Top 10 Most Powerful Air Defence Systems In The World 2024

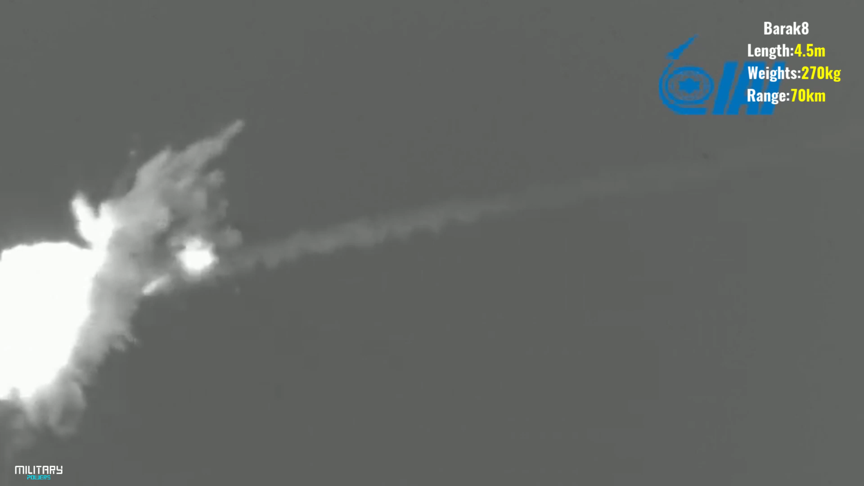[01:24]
It explodes at close range. The maximum speed of the missile is Mach 2.